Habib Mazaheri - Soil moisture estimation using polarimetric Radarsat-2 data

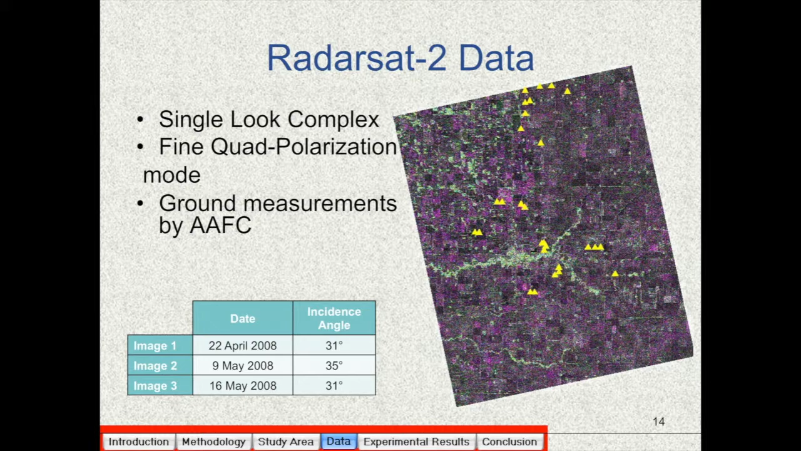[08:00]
And the ground measurements were done by Agri-Kosh and Agri-Food Canada. This picture shows the first image, image of April 22nd. And the yellow triangles show the location of ground measurement sites. Ground measurements for each side were done in a grid of four by four measurement points.